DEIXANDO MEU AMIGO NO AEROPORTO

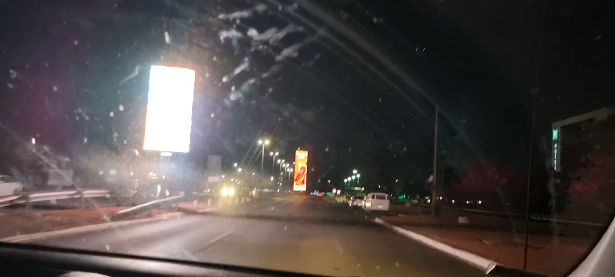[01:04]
Preculei, busão ali, ó. Estamos chegando no Juscelino Kubitschek.
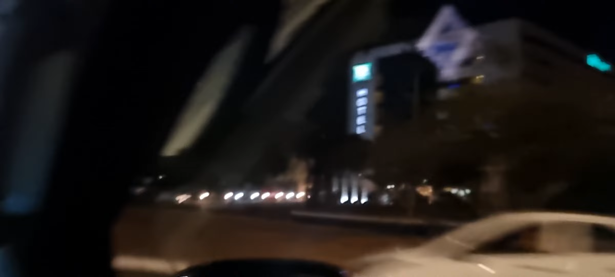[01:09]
É um preculei, bem? Eps, aqui tem um motel agora. Não tinha hotel aqui não.
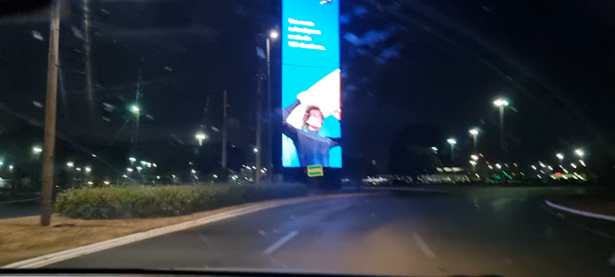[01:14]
Estamos chegando. E amigo, gostou da sua conexão aqui em Brasília? Eu só tenho que agradecer, né?
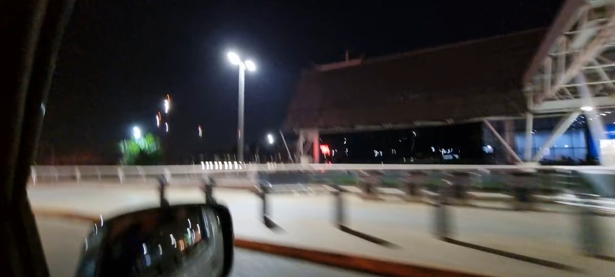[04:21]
Nada. Nos aeroportos grandes, é esse. Vamos, esse é o aeroporto grande. Vamos, esse é o aeroporto grande, é esse.